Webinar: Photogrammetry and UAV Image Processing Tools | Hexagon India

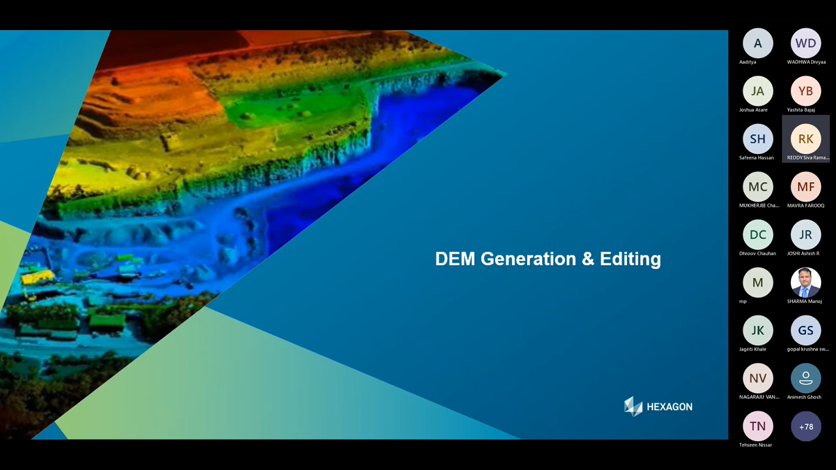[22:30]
So we have a stereo pair imagery. With the help of that, we can generate a digital elevation model or digital terrain model or digital surface model.
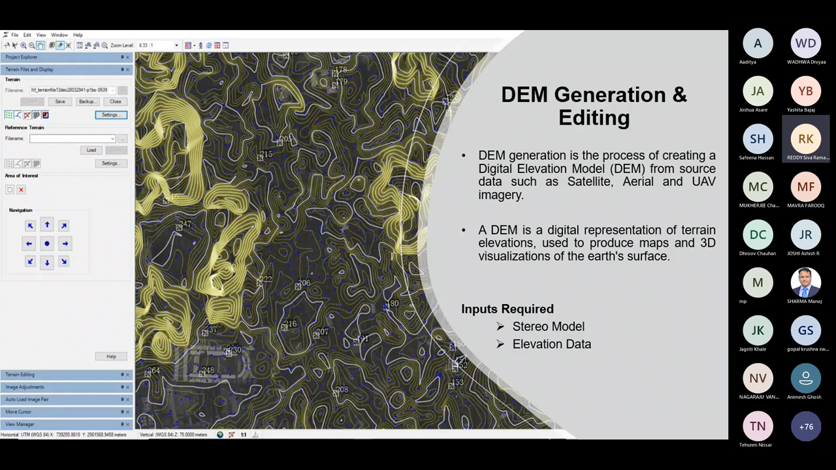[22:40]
For that, we require the stereo imagery and as well as block file. So once we generate our DEM, this is the process for how can we generate the DEM. We have an option called automatic terrain extraction. By using this automatic terrain extraction, we can generate our DEM automatically. Here, there is an output type options are there.
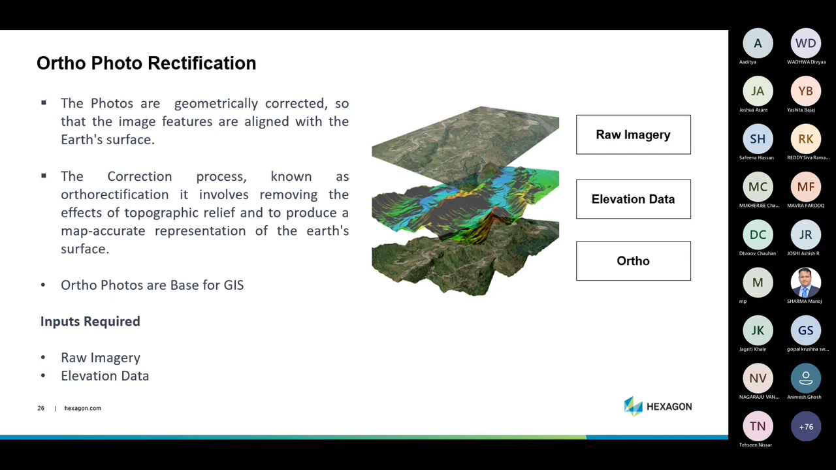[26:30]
It's looked like our earth. It is undulated as per exact to our earth and where it matches exact to our ground coordinates. And by using this, we can measure the features, we can capture the features, we can draw the features. And this is the process flow of ortho photo rectification, where we have to add our block file.
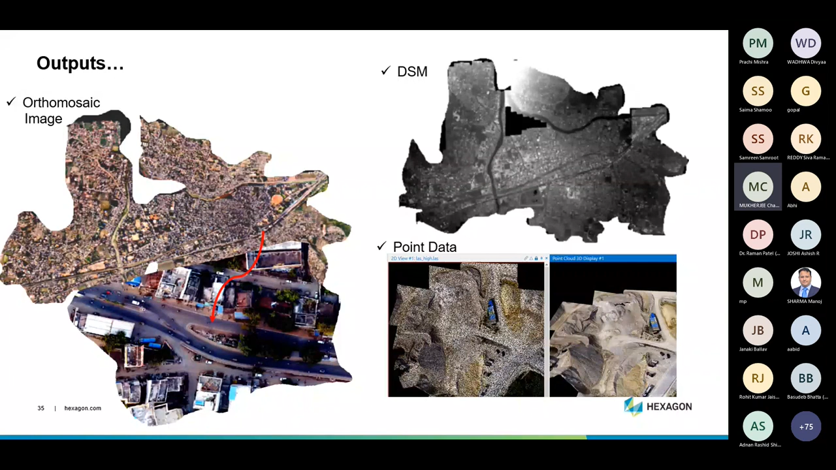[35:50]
you can open those point cloud data on ADAS imaging in 2D and 3D as well as for doing further analysis. So these are the different outputs from you will get from the drone data by using imaging UAV software, which sits on top of the ADAS ADAS imaging. Then the beauty of the imaging UAV is that once you perform in UAV environment,